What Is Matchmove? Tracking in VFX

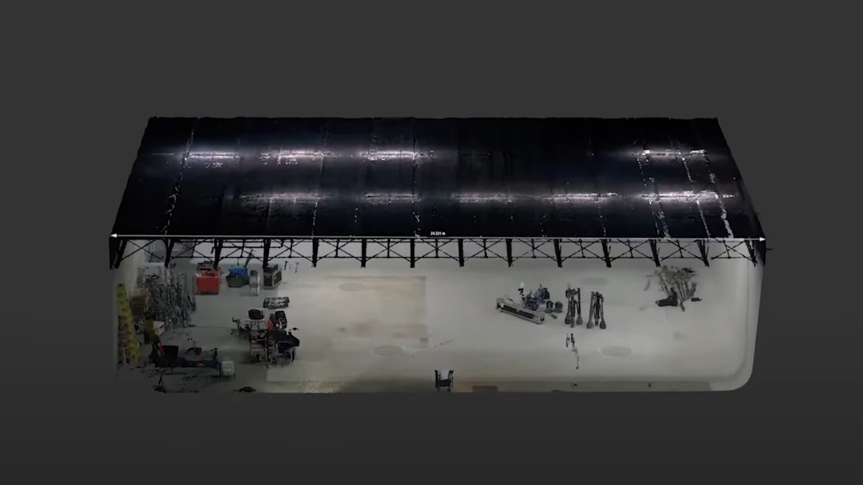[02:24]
If you have the LIDAR available, you can then project the points onto the LIDAR to get a more accurate camera solve and to line up the 3D model of the set with the camera.
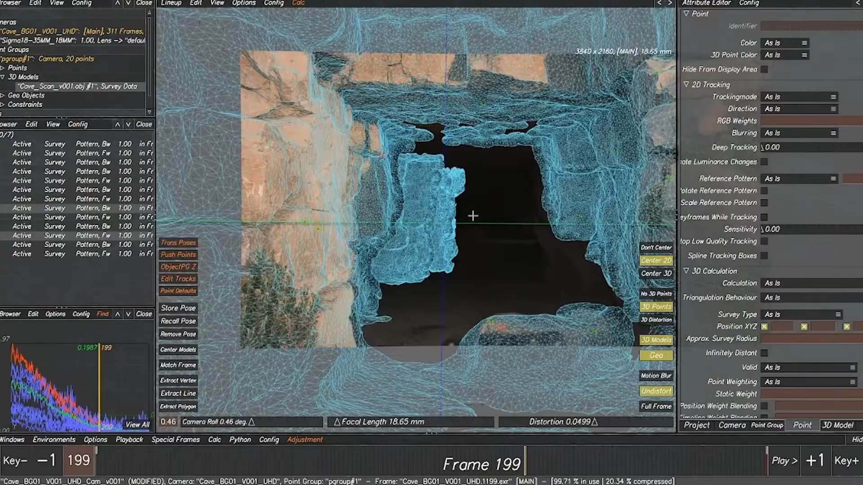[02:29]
Otherwise, you'll likely want to create some rough proxy models of the set yourself to get an idea of where objects lie in the scene.